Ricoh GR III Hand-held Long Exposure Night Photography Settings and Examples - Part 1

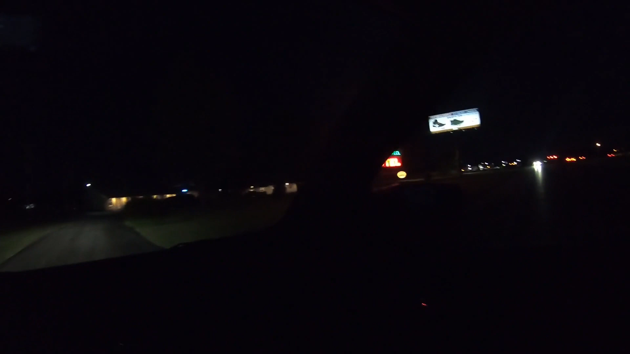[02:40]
And I'm going to snatch a shot of that real quick before the owners tell me I can't. There we go. Let's see what we can get here.
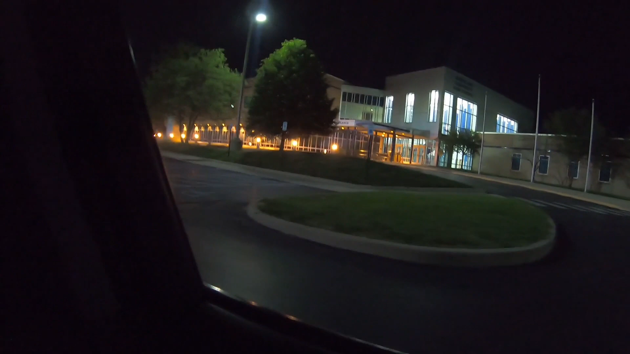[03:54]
which has a really cool kind of an entrance here, a lot of glass, so. I mean, a lot of light. A lot of glass and a lot of light. So let's just see what we can do with this. This is pretty cool. Let's see.